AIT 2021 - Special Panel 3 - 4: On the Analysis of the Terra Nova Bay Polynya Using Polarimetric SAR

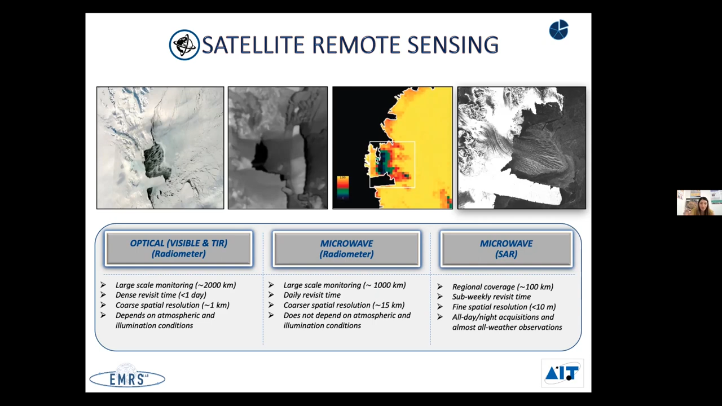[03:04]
On the other side, we have active microwave sensor, such as the synthetic aperture radar, with a longer revisit time, but with a very fine spatial resolution of a few meters.